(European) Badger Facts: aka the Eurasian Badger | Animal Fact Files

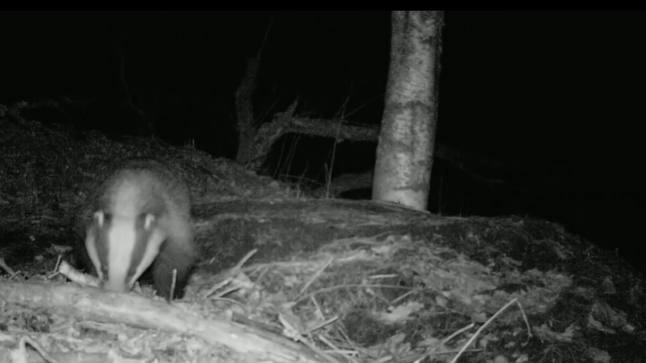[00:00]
Today on Animal Fact Files, we're discussing the European Badger. Also known as the Eurasian Badger, this mammal is part of the Mustelid family,
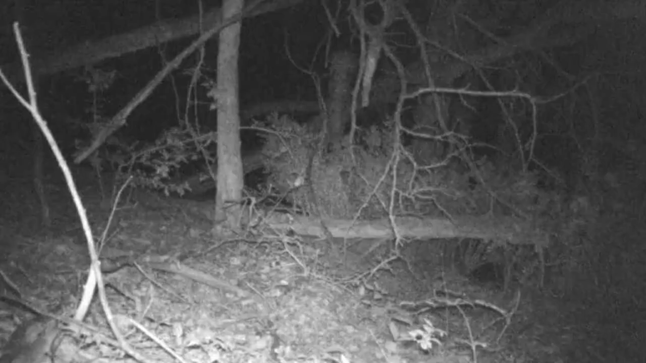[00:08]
which includes martens, weasels, otters, and more.
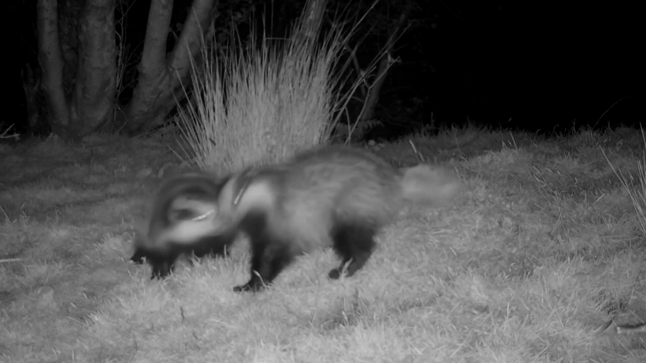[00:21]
These mammals range from Ireland to eastern China, and from the Arctic Circle to southern China.
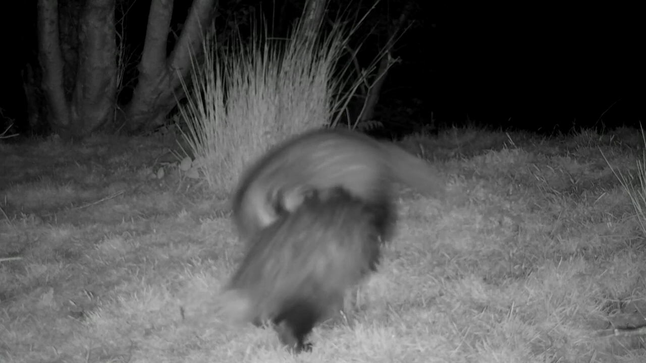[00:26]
They're iconic for their short legs, stout body, and highly obvious black and white facial markings.